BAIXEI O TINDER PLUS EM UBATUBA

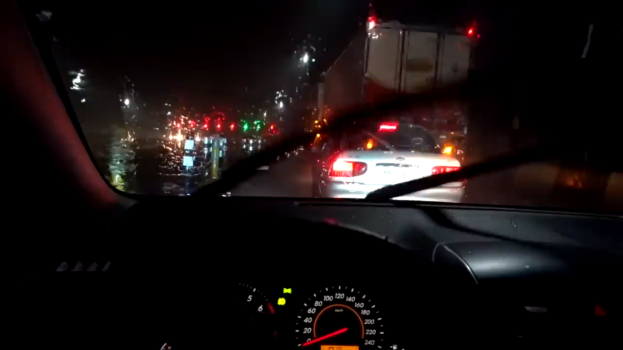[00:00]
Estamos indo agora sentido Ubatuba, presenciamos ali não sei se foi atropelamento, chovendo pra caramba aqui sentido Ubatuba. Ainda bem que nós é profissional do trânsito, né?